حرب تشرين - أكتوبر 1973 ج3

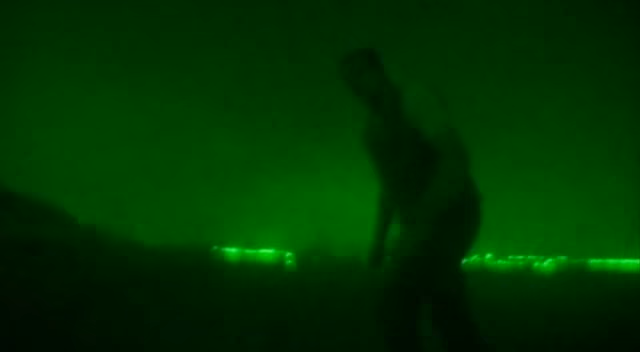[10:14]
The Soviets had given the Syrians their latest infrared night-fighting equipment.
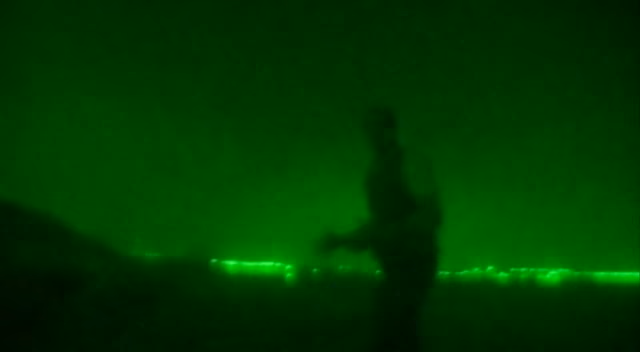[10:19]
The Israelis had nothing of the kind. And that meant during the hours of darkness, the Syrians could identify the Israeli tanks and cause horrific casualties.